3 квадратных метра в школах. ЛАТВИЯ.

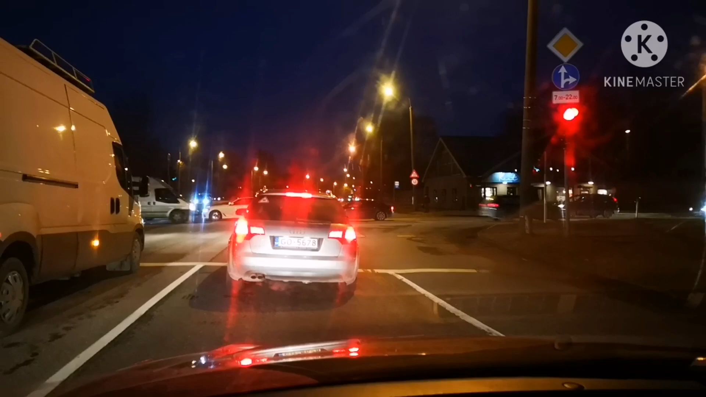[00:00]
привет друзья сегодня небольшое видео о том что происходит у нас в латвии сейчас я нахожусь в городе рига утро половина восьмого и хочу вам показать что у нас изменилось на дорогах хочу заметить что у нас сократился транспортный поток по этой дороге я езжу много лет и обычно вот всегда